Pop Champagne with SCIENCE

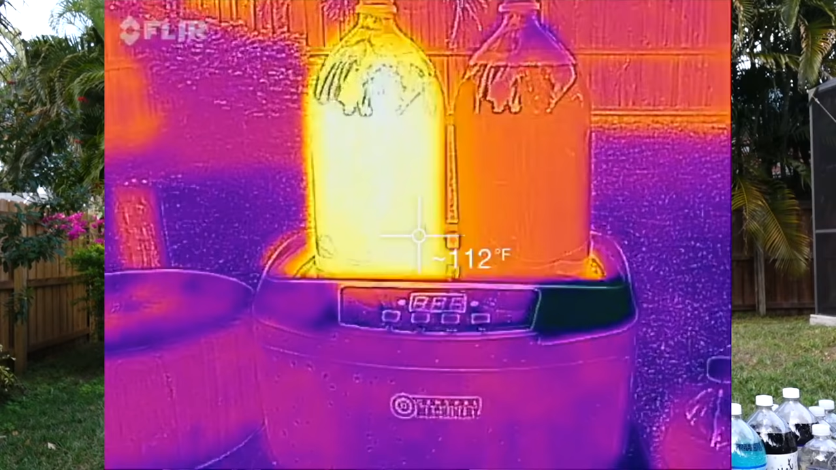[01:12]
On screen: spot 112°F
I've got this FLIR thermal imaging camera, and it says that one is about 113 degrees, and the other is about 91 degrees. It's not. Whatever. So let's see what happens.